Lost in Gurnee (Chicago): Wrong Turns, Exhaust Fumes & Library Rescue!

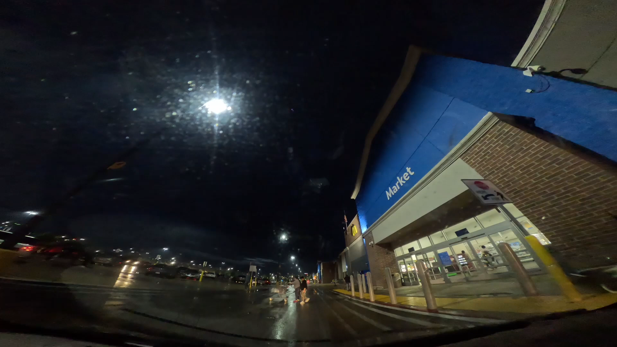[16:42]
oh the car almost died Walmart on the right I should roll down the rear windows a little bit it hasn't rained in some time yeah I'm not I'm not too happy about this area I just want to play it's just want to I want to be protective there's some weird light show on the left okay garden center looks kind of open all right